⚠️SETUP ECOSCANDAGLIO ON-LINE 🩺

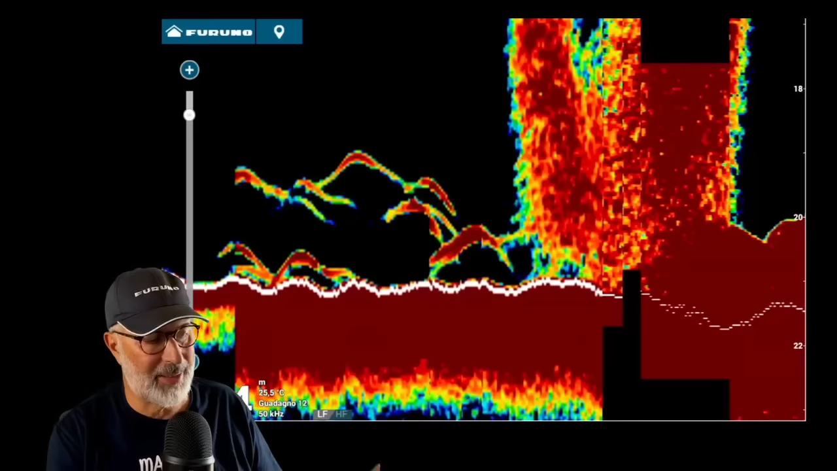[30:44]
dei dati lui non è in grado di ricevere i dati in diretta dalla sonda se no tutta questa pixelatura noi non l'avremmo avremmo direttamente
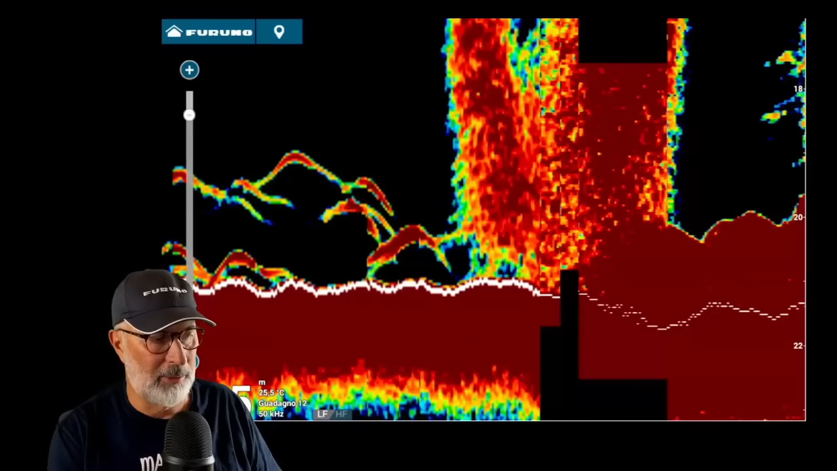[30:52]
soltanto l'informazione con una definizione molto più alta che ti sembra questo? questa è una foto no? sì sì allora considera che nel punto centrale avevo qualcosa come tre metri d'acqua cioè in basso vicino all'altezza del meno
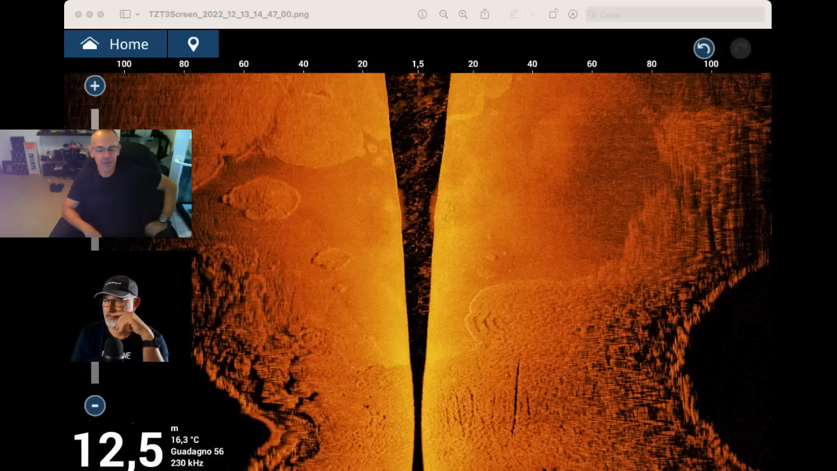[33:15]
aspettavo di parlare con te ma gliel'avevo già detto di ordinarlo allora questi pallini che vedi a sinistra a 40 e a 60 metri della barca sono dei corpi morti che hanno una dimensione di circa 60 80 centimetri per lato appoggiati al fondo che sono appoggiati al fondo fondo di sabbia saranno alti niente cosa sono alti 30 centimetri 30 centimetri
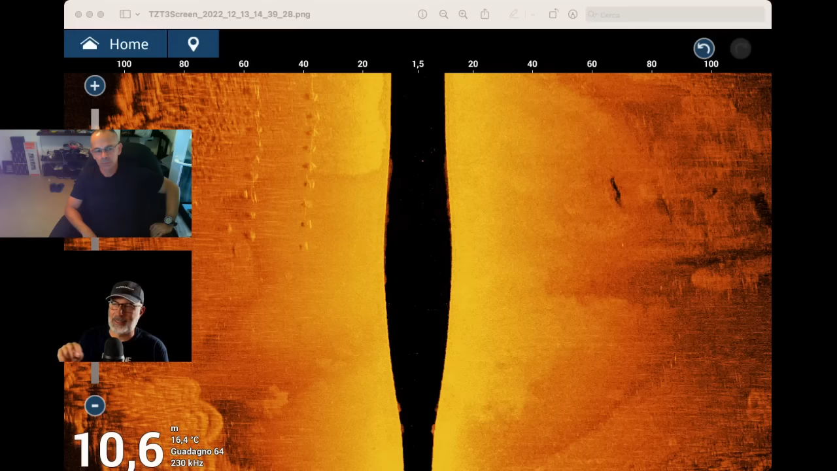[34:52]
fermarsi a solo questa immagine e metterci un oppure da questo dire boh ma beh quello è alto un metro un metro e mezzo no devi fare i soliti 270 gradi tornare lì con la barca ci passi sopra con l'ecoscandaglio e vedi esattamente di cosa si tratta Giuseppe sei soddisfatto?
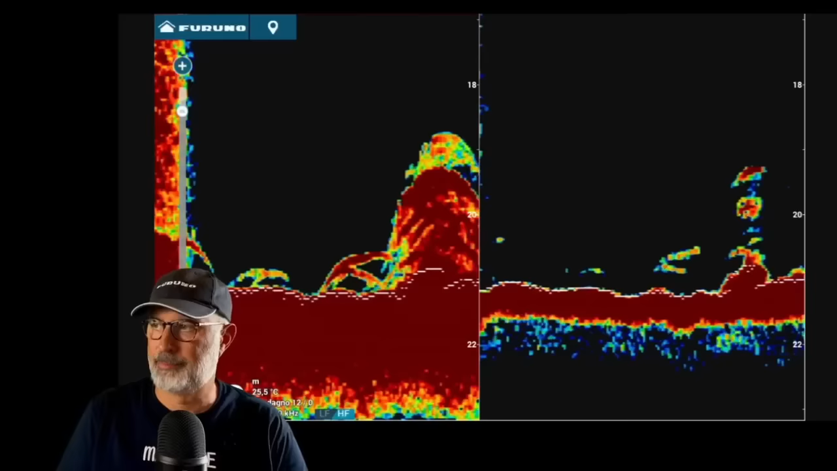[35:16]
shift andiamo nella posizione che ci interessa di più
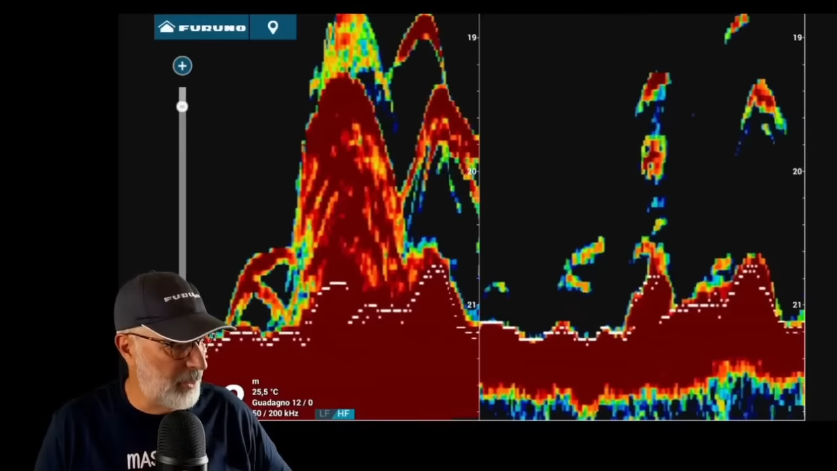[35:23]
On screen: water 25.5°C
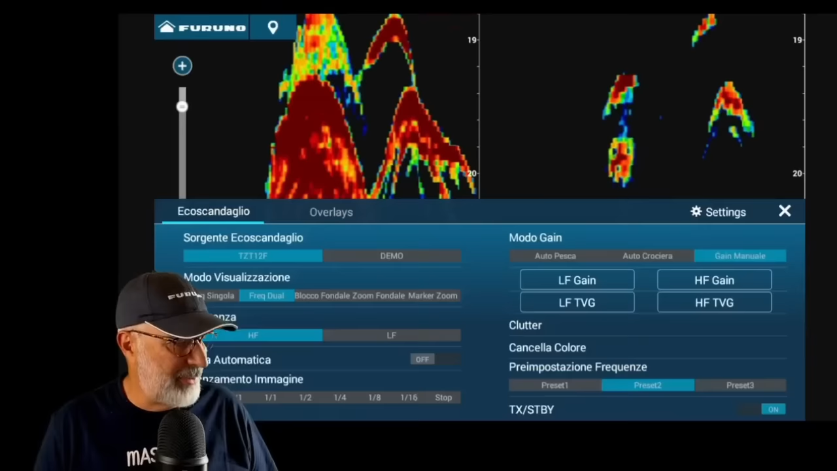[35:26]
swift dal basso verso l'alto qui abbiamo la doppia frequenza mettiamo la frequenza singola
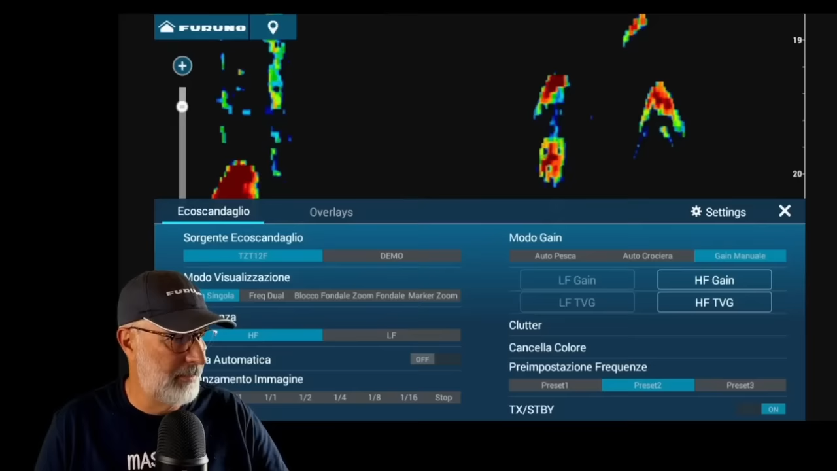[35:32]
che è questa di nuovo dal basso verso l'alto ok adesso è l'alta frequenza io voglio passare alla bassa quindi da qui sul tastino
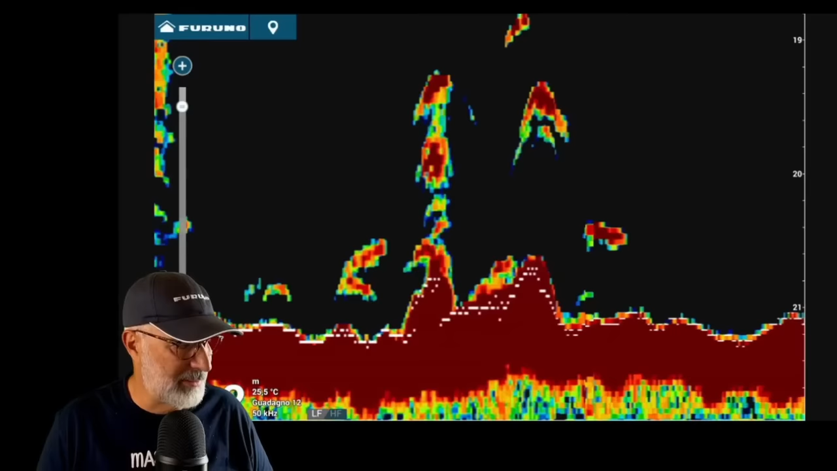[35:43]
On screen: water 25.5°C
in basso vicino i numeretti scelgo la bassa perfetto le impostazioni più importanti abbiamo detto il gain come vedi ci fa
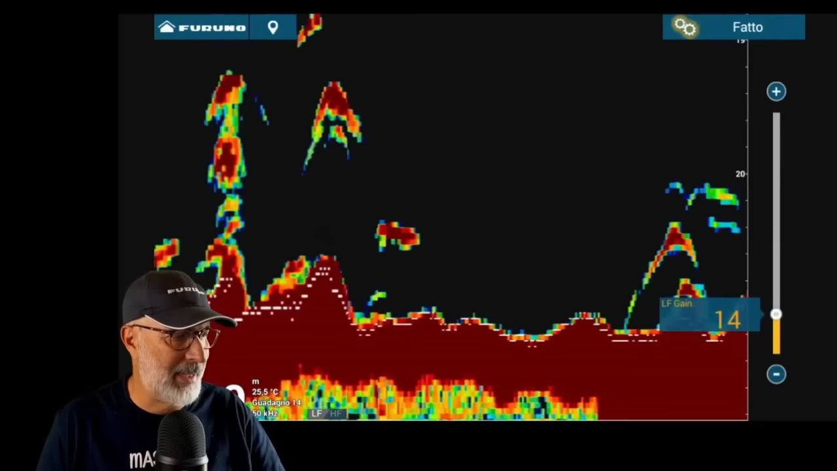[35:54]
On screen: water 25.5°C
aumentare o diminuire diciamo la sensibilità di ciascun pixel qua si vede bene proprio come cambiano i pixel e dopo abbiamo il clutter
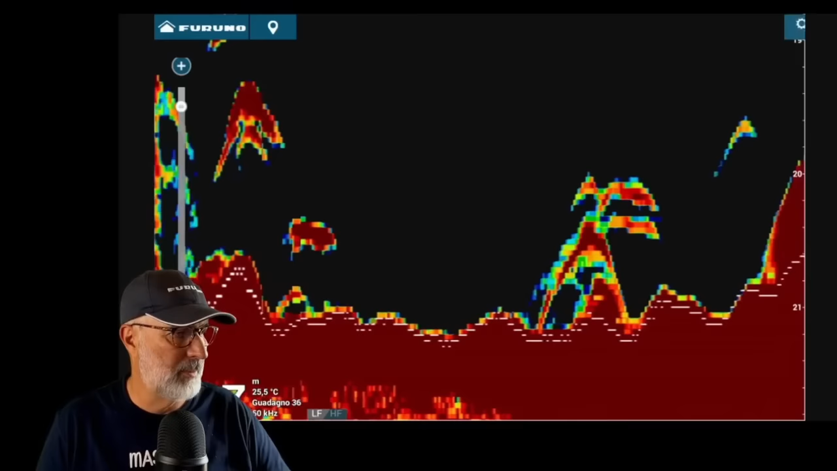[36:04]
On screen: water 25.5°C
che è sempre dal basso verso l'alto passi al clutter e con questo guarda un po' cosa succede vedi che i target